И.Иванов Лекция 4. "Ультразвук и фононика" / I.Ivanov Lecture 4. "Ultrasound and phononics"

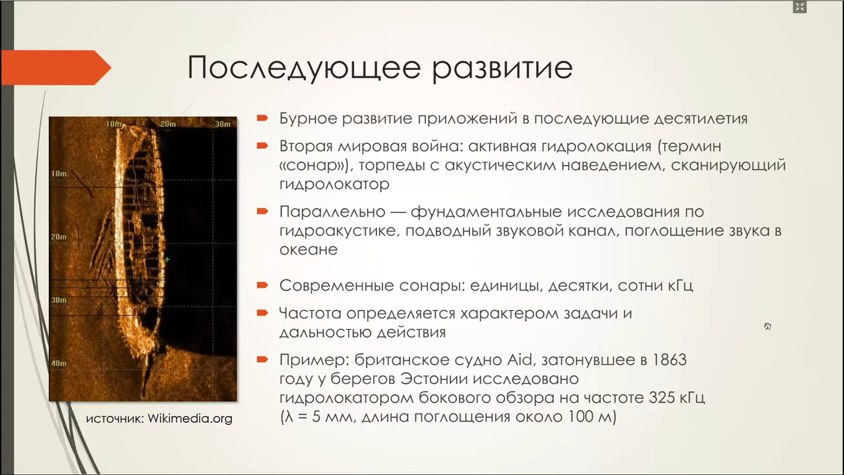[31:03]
Этого достаточно. То есть там размеры порядка нескольких метров. Вот сколько? 20 килогерц – это у нас длина волны 8 сантиметров. Так что если у нас есть излучательный размером метр, то это вполне нормально. А затухание какое? Затухание? Затухание небольшое. Сейчас, к этому графику.